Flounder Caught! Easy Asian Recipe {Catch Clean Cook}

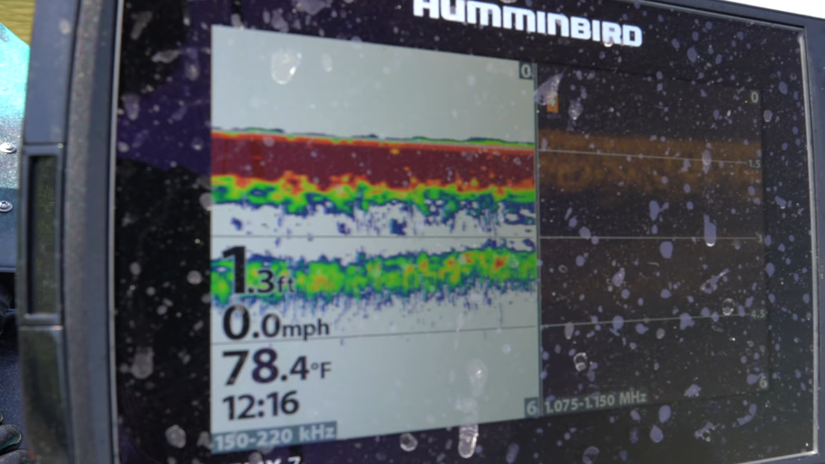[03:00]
On screen: depth 1.3 ft, water 78.4°F, speed 0.0 mph
I'm looking for that 3 feet, two and a half to three and a half feet magic number.